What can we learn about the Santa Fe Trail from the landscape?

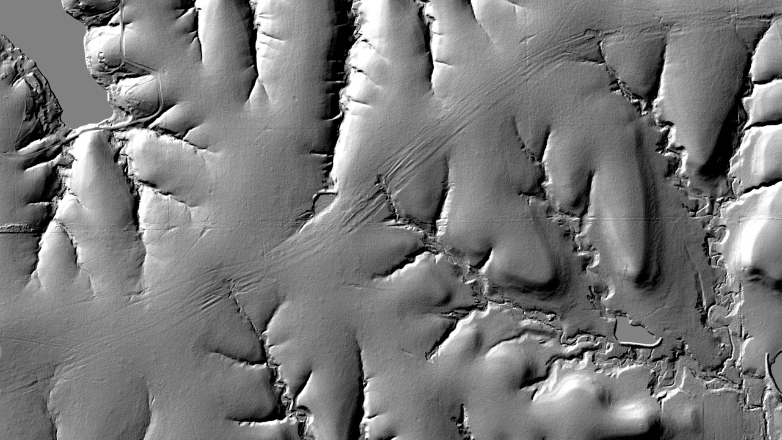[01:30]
For example, this image shows LIDAR which scans the surface of the earth and shows detailed topography or elevation of the land.